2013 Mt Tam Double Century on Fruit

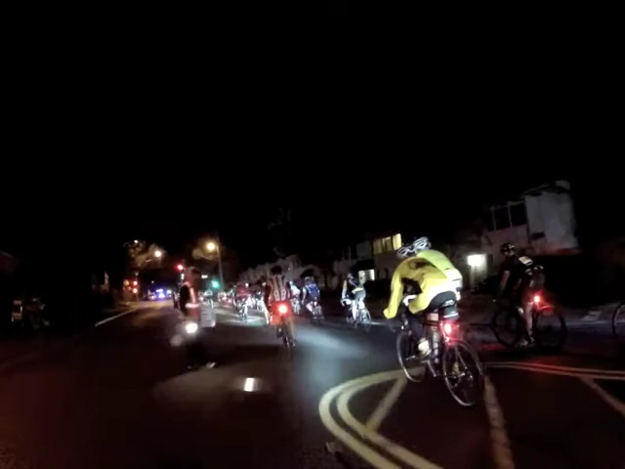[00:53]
Welcome. Headed out of San Rafael. Okay, climbing up the Lucas Valley.
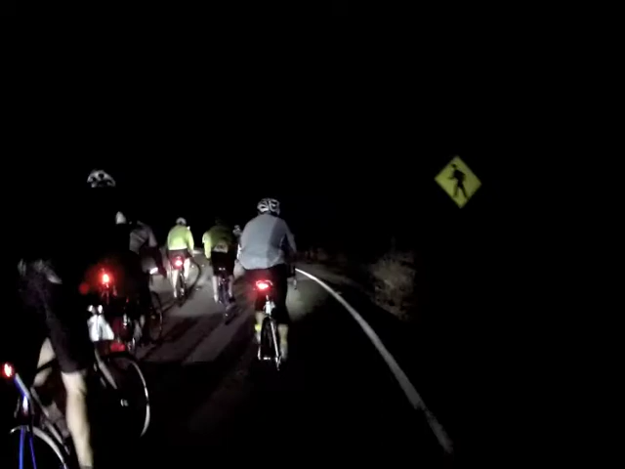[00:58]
We're almost at the top. Pack pretty much stayed together with the CHP pace car ahead of us.
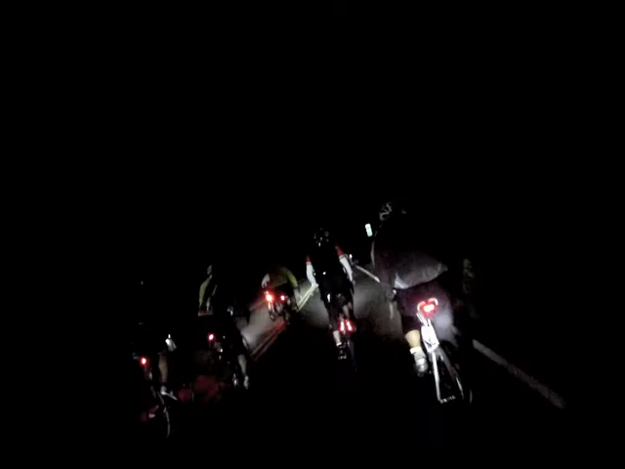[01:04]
Big rock. Okay, just made the turn off of Lucas.
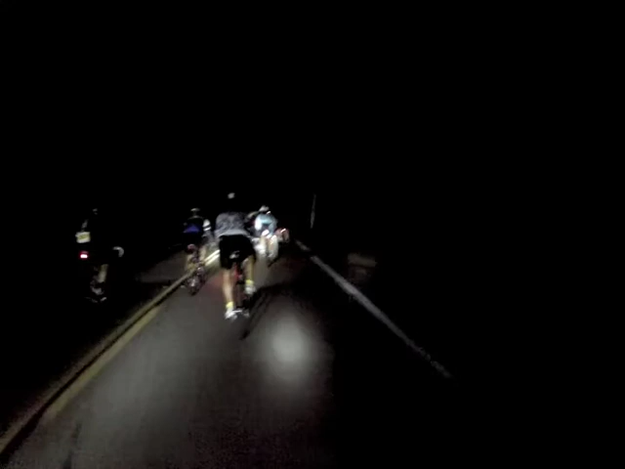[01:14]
Headed towards Fairfax. There's another climb. Hey, Jeffrey. Hey. Hey.